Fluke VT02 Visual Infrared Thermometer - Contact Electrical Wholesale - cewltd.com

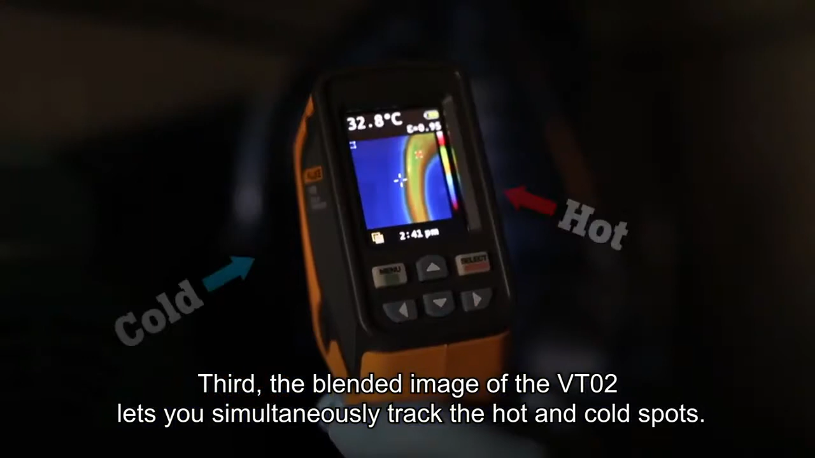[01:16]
On screen: spot 32.8°C
Simply align the center point with either marker and
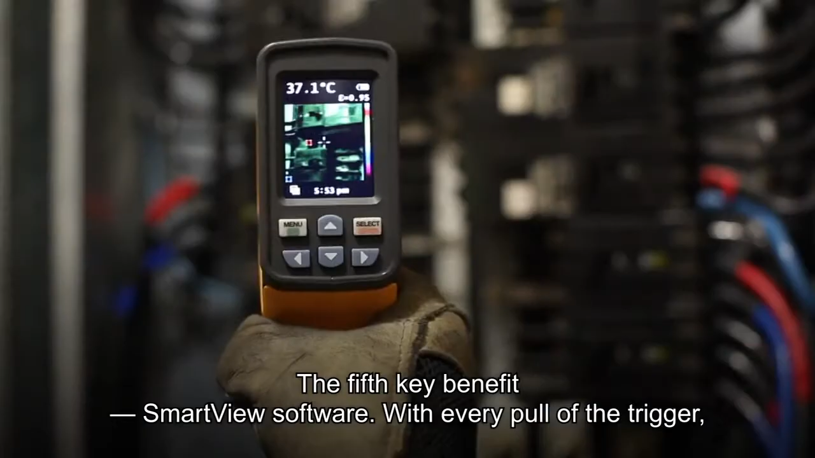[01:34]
On screen: spot 37.1°C
The fifth key benefit, SmartView software.
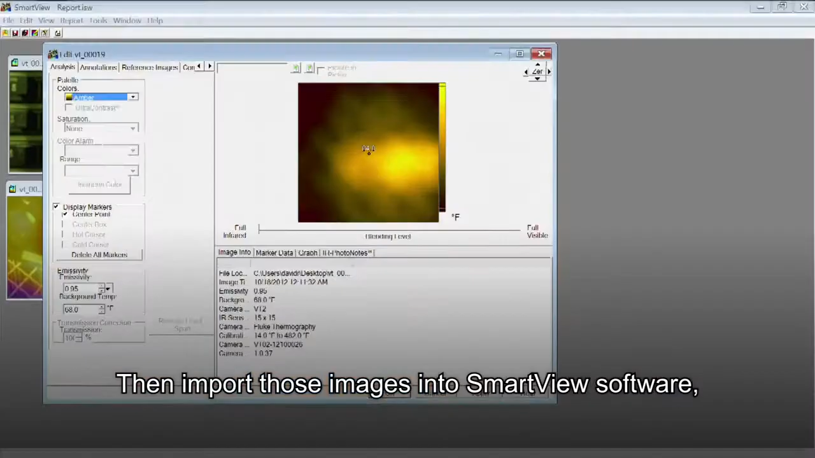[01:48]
Adjust the palettes and the blending modes from 0, 25,
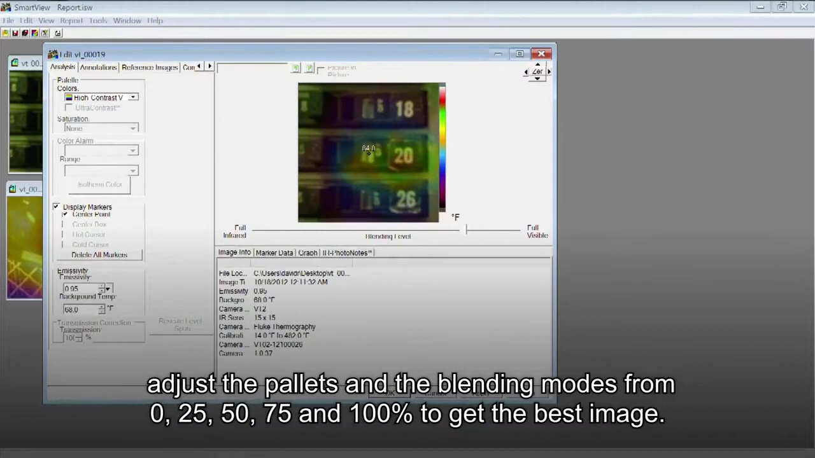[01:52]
50, 75, and 100% to get the best image.